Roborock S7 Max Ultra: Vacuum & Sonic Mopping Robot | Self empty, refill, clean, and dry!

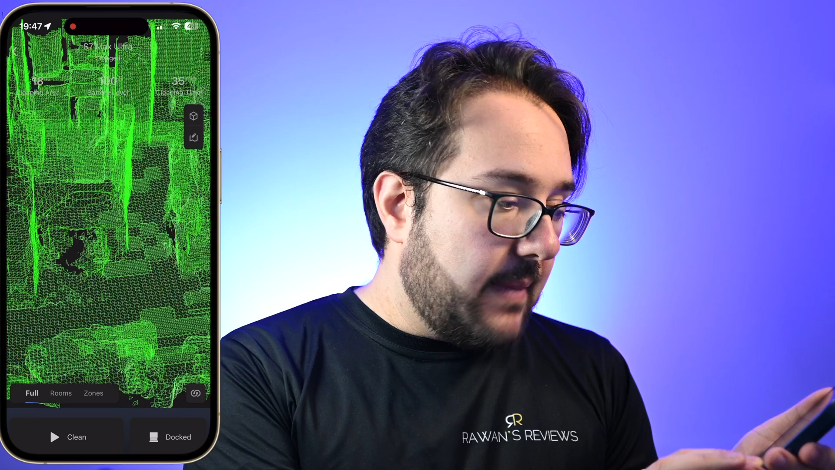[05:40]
Personally, I did not find any utility in that. I mostly keep it on the 2D mode.